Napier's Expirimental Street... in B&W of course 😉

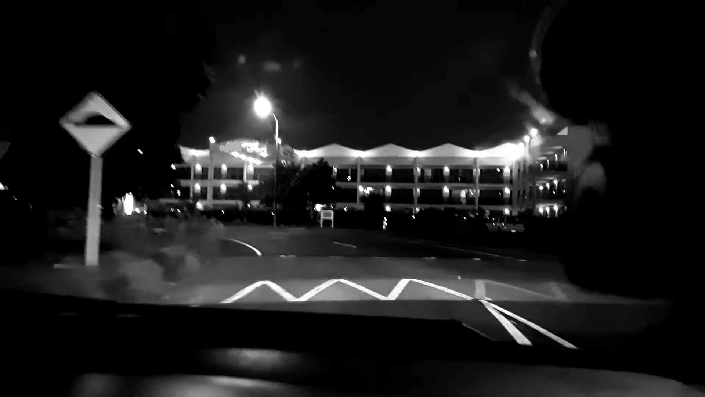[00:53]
it's just the same road it's just cars going one way and there ain't no cars coming towards us so these signs here really don't matter anymore no and then who gives way to who even though it seems that we may have a car or two
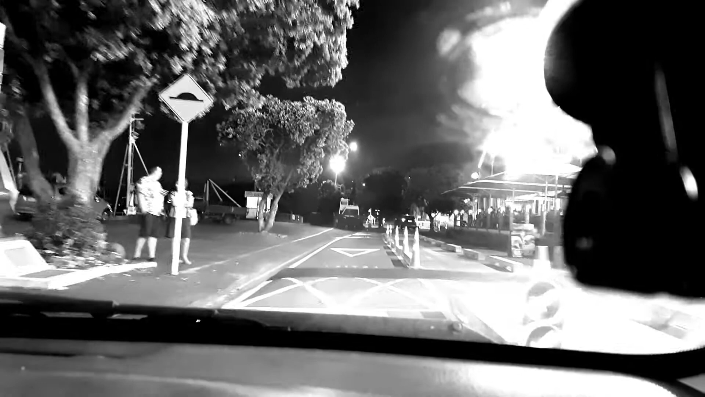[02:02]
camera stand is the pubs basically quite a few people tonight there yeah there's a few people oh this is a new hang this is another zebra crossing oh